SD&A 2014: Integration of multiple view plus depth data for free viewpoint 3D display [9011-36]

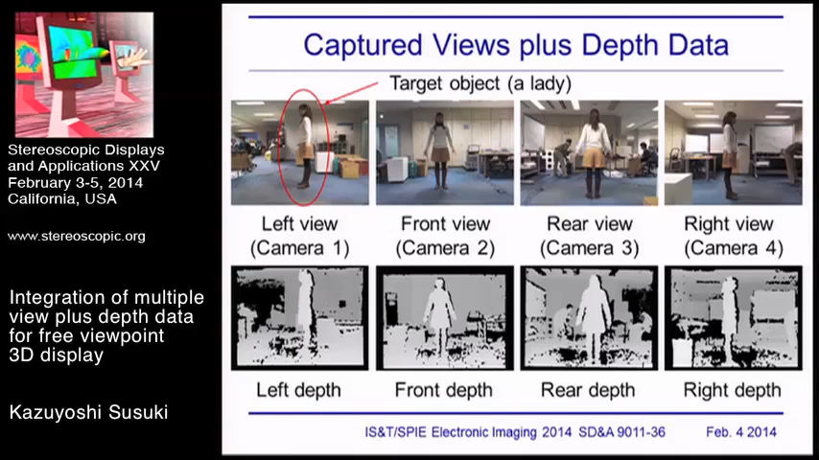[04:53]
These four views are captured by four cameras. Lower images denote a depth map of left view, front view, rear view, and right view, respectively. For integrating multi-view plus depth data,
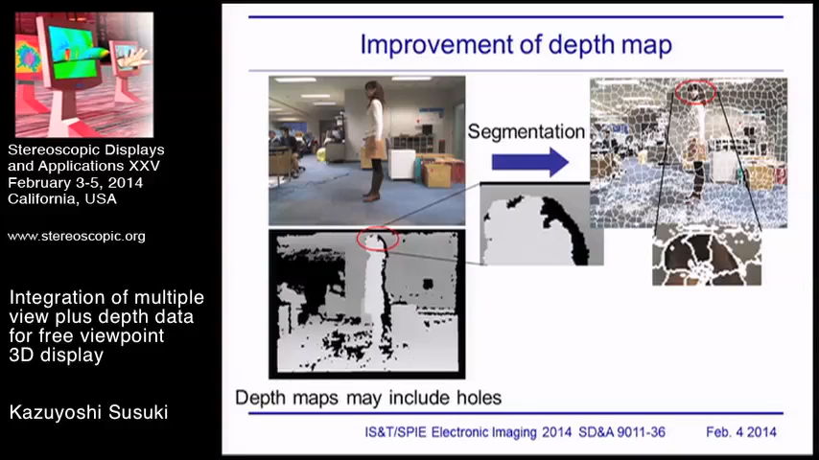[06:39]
This is an enlargement of the area about head. According to this segment information, depth values at the edge of holes are copied horizontally. For example, existing depth values are horizontally copied to whole pixels in the same segment.
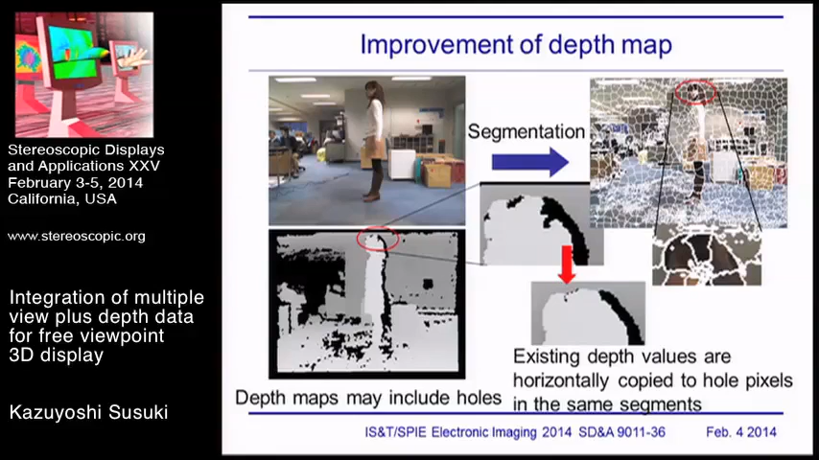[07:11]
Next, view plus depth at four viewpoints are integrated into single point cloud data by the following procedure. Let UV be pixel position and let dUV be the depth value at UV. If depth value is not equal to zero, pixel position UV is projected
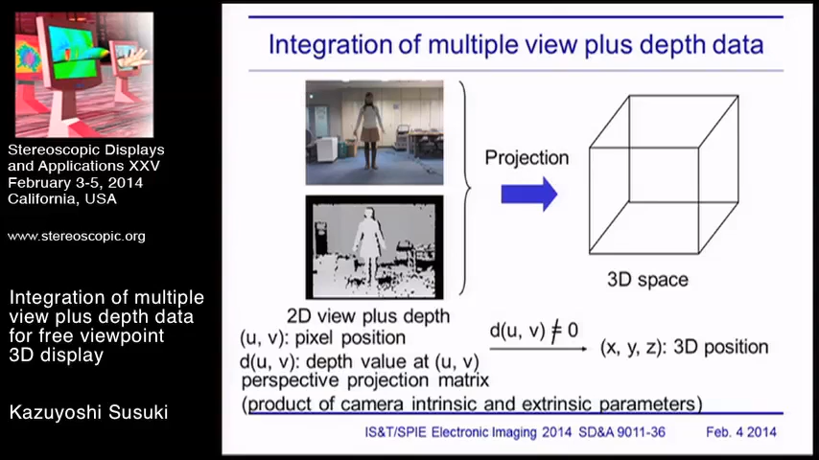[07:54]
to 3D position XYZ by using perspective projection matrix. That is, product of camera intrinsic and extrinsic parameters.
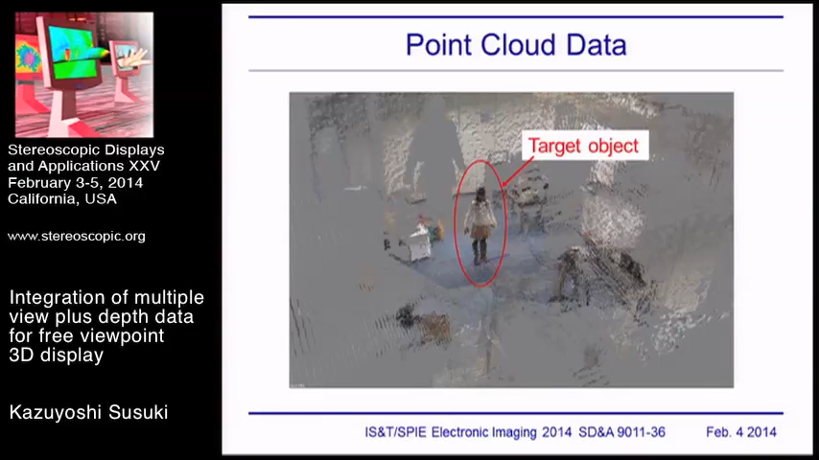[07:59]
This is an example of integrated point cloud data. A target object in the center of this image. Next, volume data is constructed from discrete point cloud data. A certain size of rectangular parallel piped disk shape that contains target object is extracted from point cloud data.
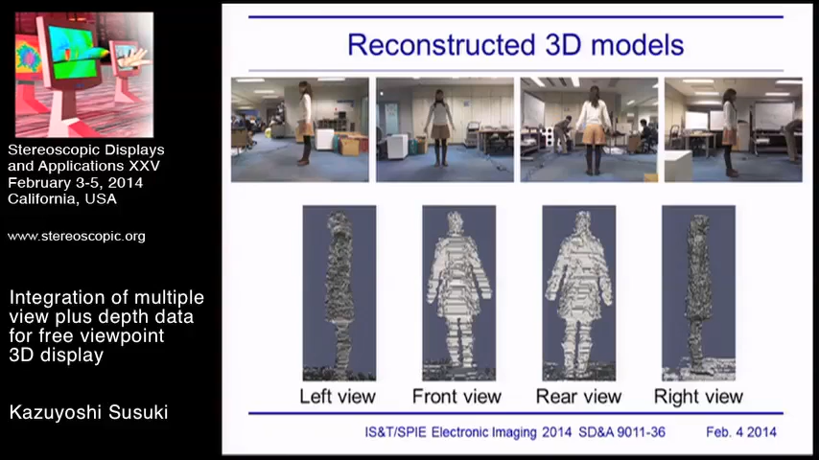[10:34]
And the lower four images denote left view, front view, rear view, and right view of reconstructed 3D model. But this model does not have any color information. Projecting color information from 2D images to 3D models, textured 3D model is obtained.
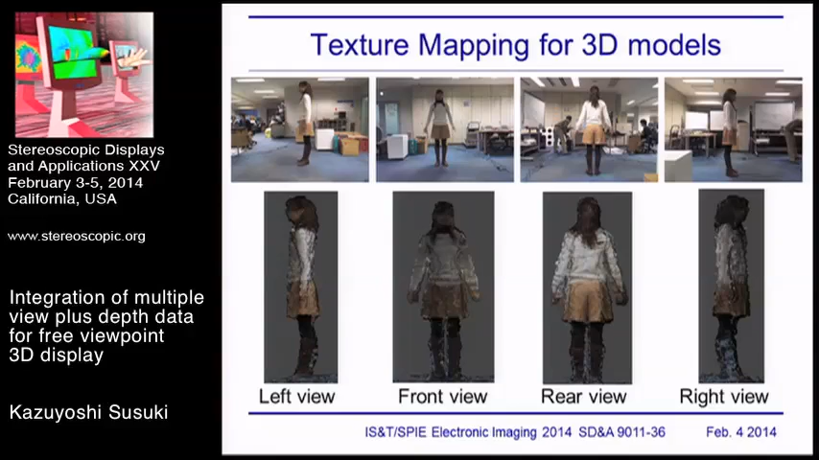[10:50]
Reconstructed 3D model is obtained. information of reconstructed 3D models, are saved into these three files. One of them is web front object file format. This file contains 3D vertex positions x, y, z, and 2D texture image pixel positions u, v.
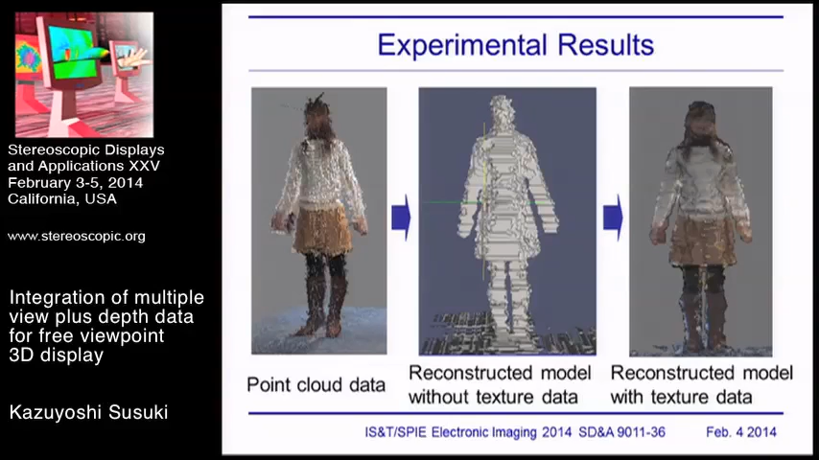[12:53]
reconstructed model without text data, and reconstructed model with texture data. I'll present another example.